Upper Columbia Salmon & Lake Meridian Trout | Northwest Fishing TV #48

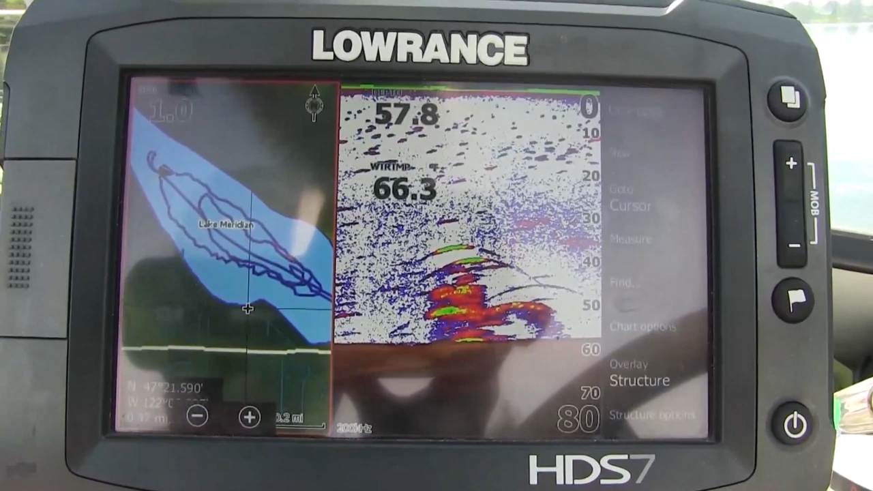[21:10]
There's our kokanee. Getting him to bite's been a little more challenging.